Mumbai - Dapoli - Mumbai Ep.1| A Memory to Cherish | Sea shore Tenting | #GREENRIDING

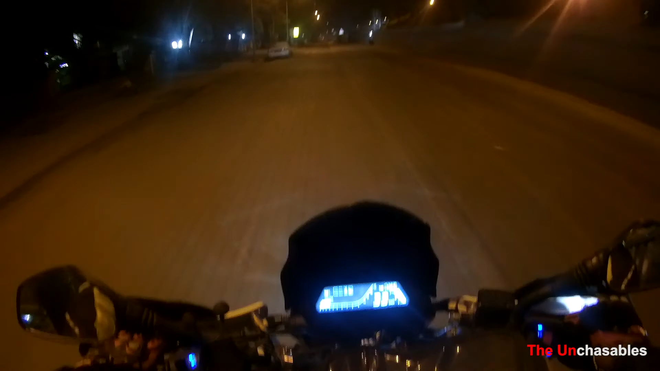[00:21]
in our ride video, which you must have seen now, the breakfast ride video, I'll give the link here somewhere here or here in the I button. Okay, as discussed in that video, we were supposed to plan a bigger ride in the month of Feb, and so it is. Today we are going to Dapoli. Yes, today's trip is an adventure come bike ride.
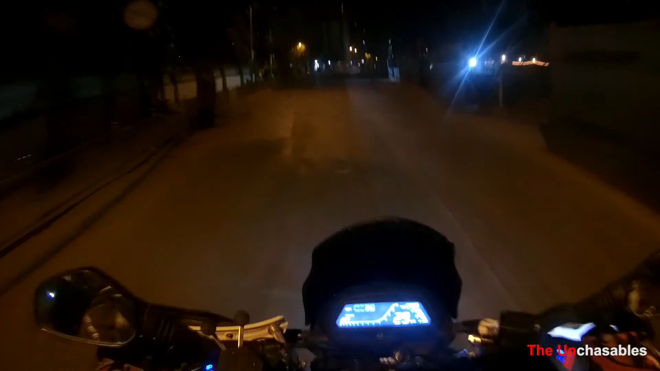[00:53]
Okay, and we are going to Dapoli, which is around 260 kilometers from Mumbai. Let's meet up at directly when we take the first road, which might be at least 100 kilometers after we leave from the last meeting point. So yeah, this is the usual Mumbai in the night, and you can't see anything, so I'll not bore you further.
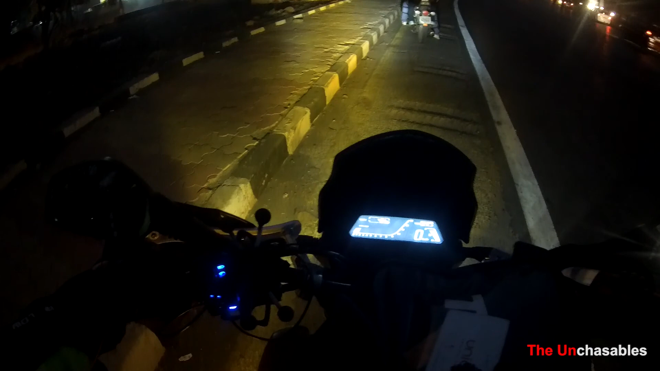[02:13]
I've put extra lights, fog lights, then the mobile mount and hand guards and all that stuff.